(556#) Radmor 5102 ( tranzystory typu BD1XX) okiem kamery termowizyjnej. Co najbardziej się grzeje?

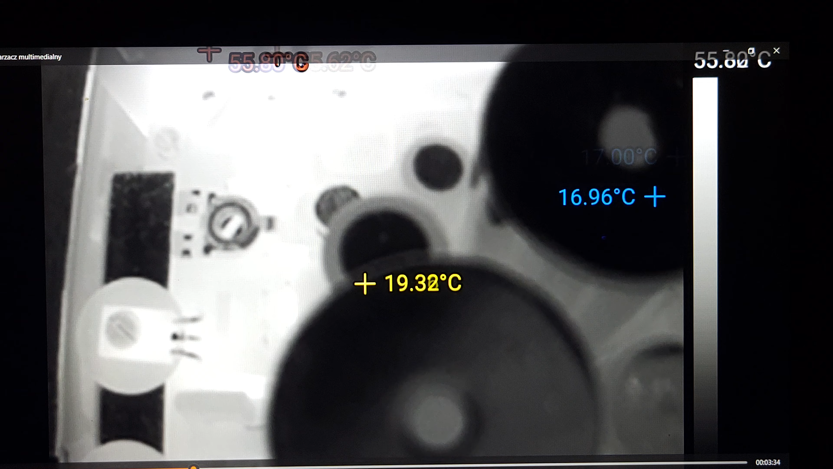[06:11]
No i oczywiście w momencie, gdy jesteśmy w polu działania tego manualnego Focusa, no to bardzo ładnie widać wszystkie elementy,
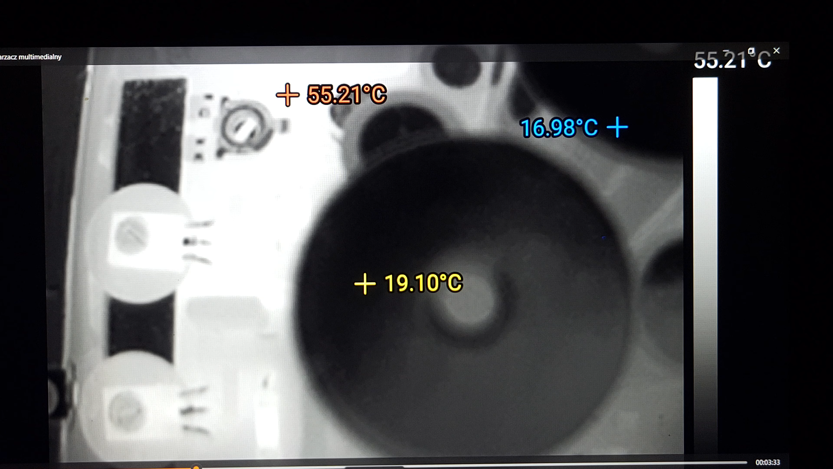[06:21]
On screen: spot 19.10°C, max 55.21°C, min 16.98°C
choć na Waszych ekranach nie będzie to tak dobrze, jak ja to widzę.
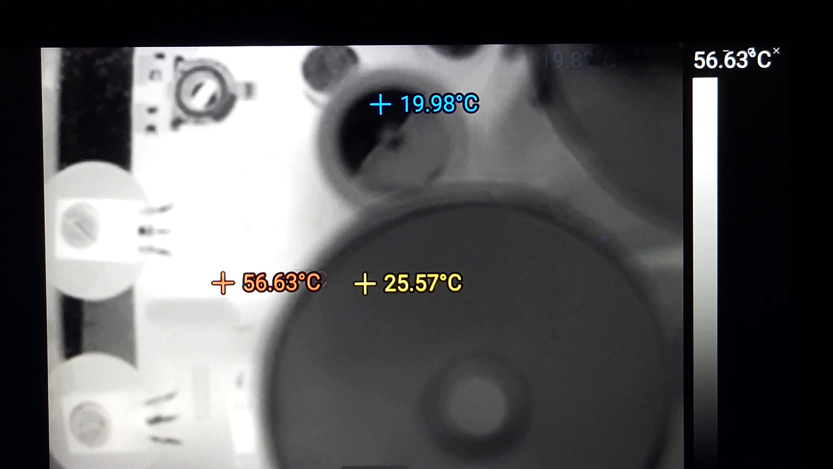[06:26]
On screen: max 56.63°C
No niestety się powtórzę.
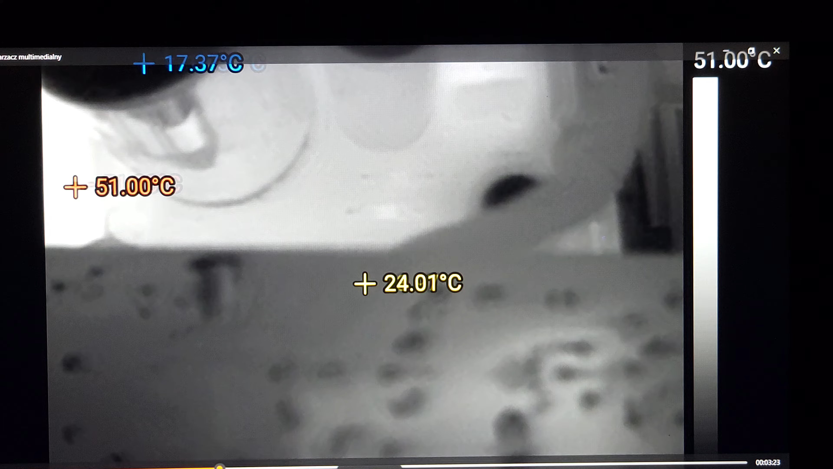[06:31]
On screen: spot 24.01°C, max 51.00°C
Powinienem to nakręcić jeszcze raz. No ale cóż.
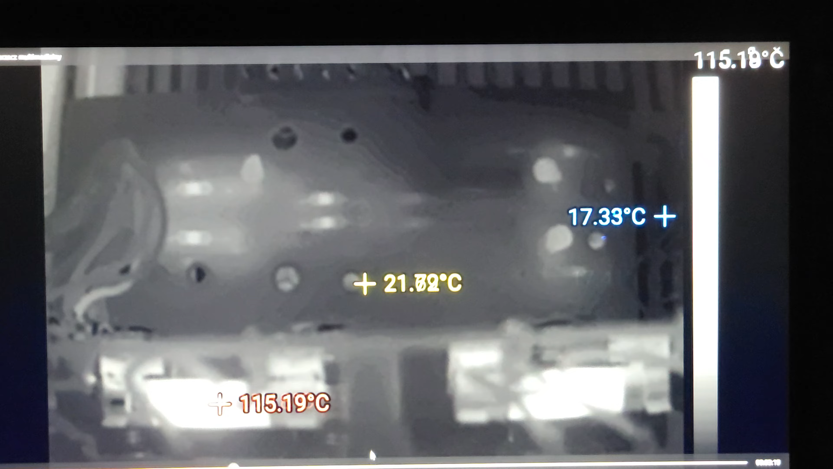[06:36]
On screen: max 115.19°C
Zobaczcie, włókno żarówki ponad 115 stopni.
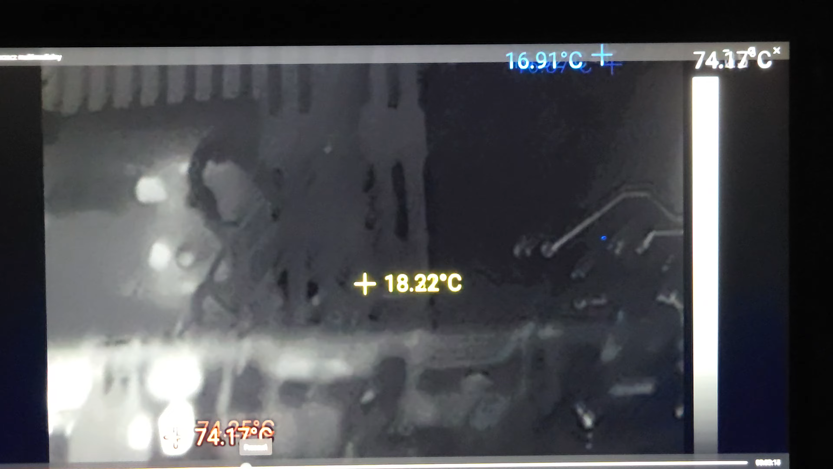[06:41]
On screen: spot 18.22°C
Tutaj przez sekund 5 było widać tranzystor. Nie wiem, czy mi się uda poklatkowo uchwycić.
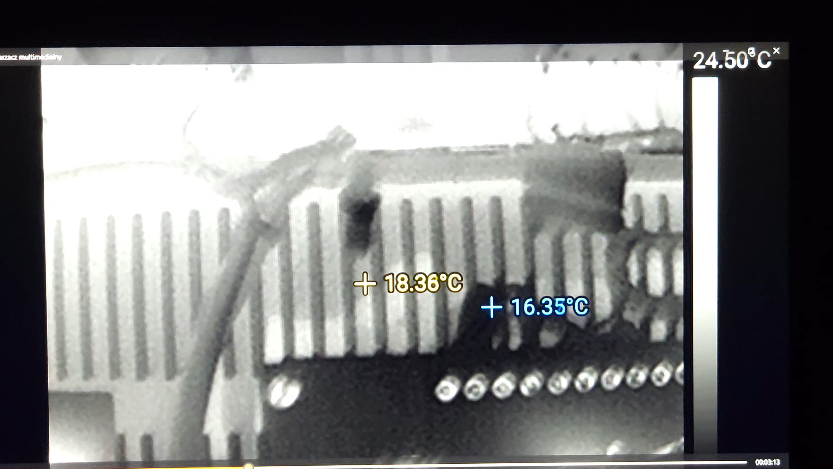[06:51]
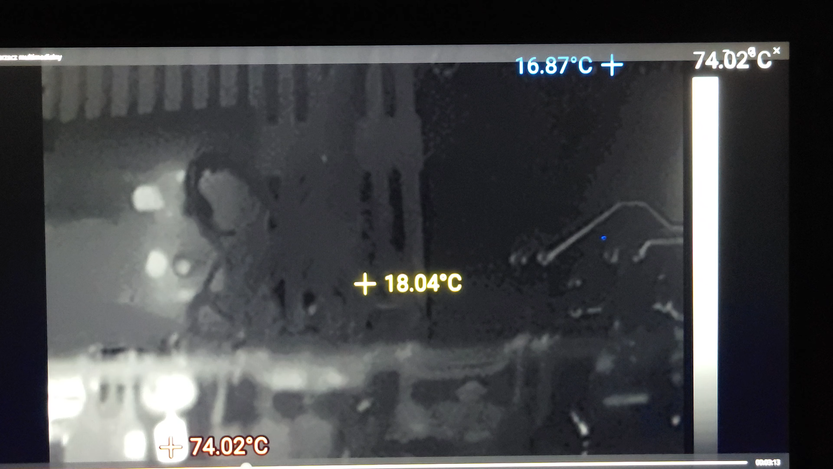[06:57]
On screen: spot 18.04°C, max 74.02°C, min 16.87°C
74 stopnie. No, przyznam szczerze, nie spodziewałbym się,
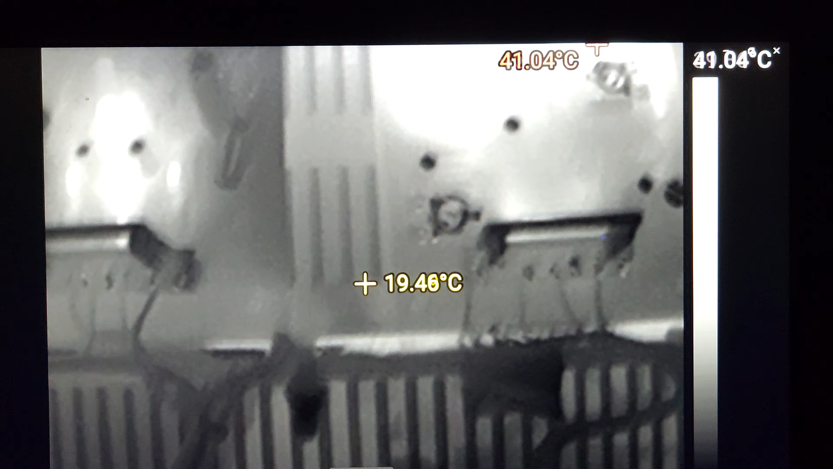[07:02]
On screen: spot 19.46°C, max 41.04°C
ale łatwo zauważyć, co tak naprawdę w naszym egzemplarzu się najbardziej grzeje.
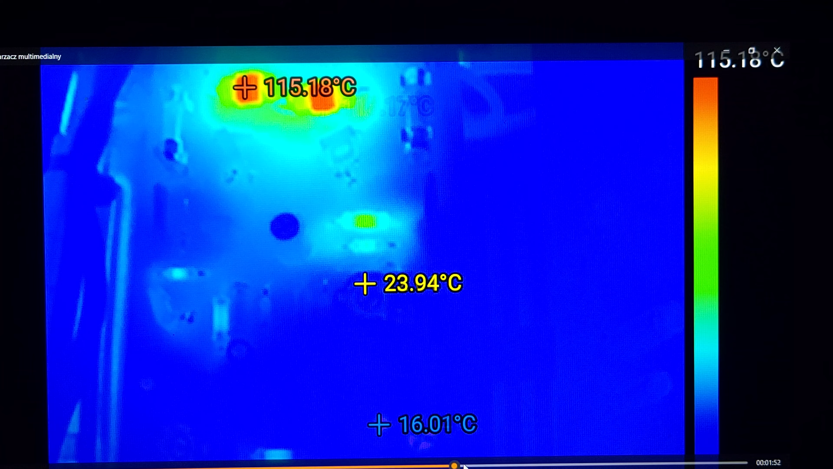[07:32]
On screen: spot 23.94°C, max 115.18°C, min 16.01°C
Trochę wstyd mi, że nie przyłożyłem się za bardzo do nakręcenia tego materiału, ale zobaczcie,
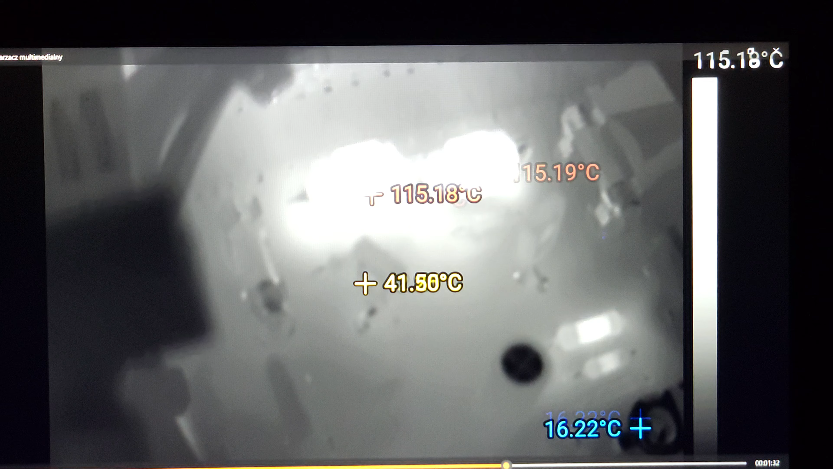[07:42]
kolejny tranzystor, który był przez chwilę na celowniku, może kawałek cofnę, ma temperaturę około 42 stopni.
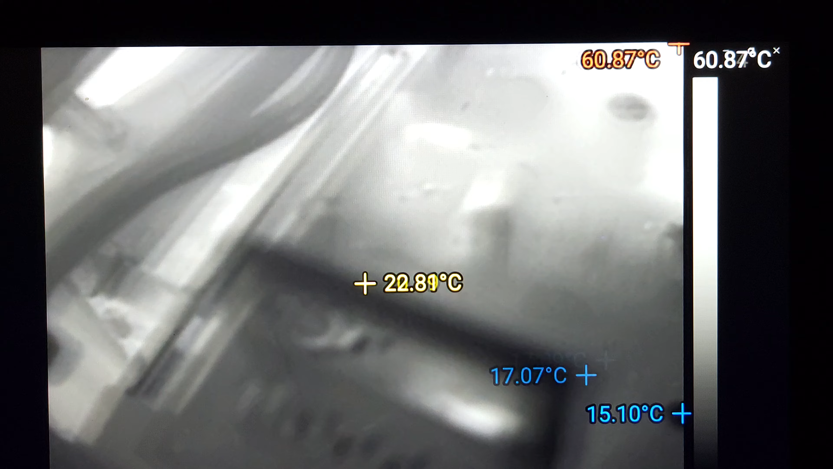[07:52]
On screen: max 60.87°C
Tu jest kolejny tranzystor, który też widzicie, że w ogóle się nie grzeje. No, najbardziej grzeją się oczywiście na tej płytce rezystory.
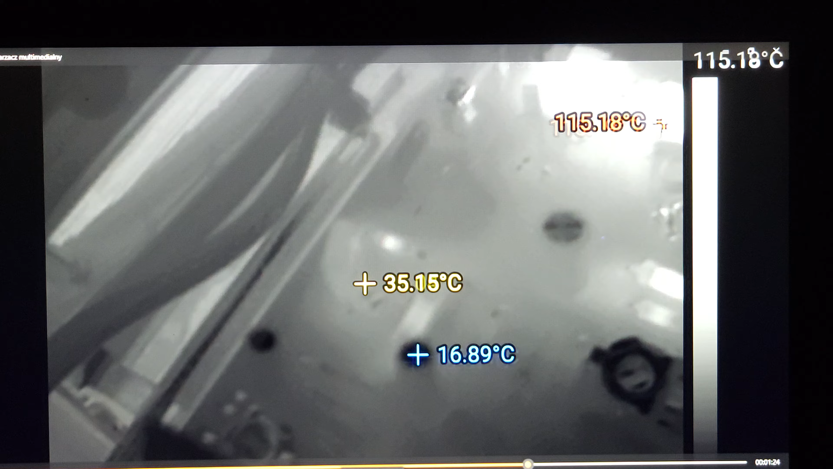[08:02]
On screen: spot 35.15°C, max 115.18°C, min 16.89°C, scale top 115.18°C
Zatem, konkluzja tego materiału jest prosta i oczywista, że nie, na tą chwilę przynajmniej ja nie widzę konieczności zainstalowania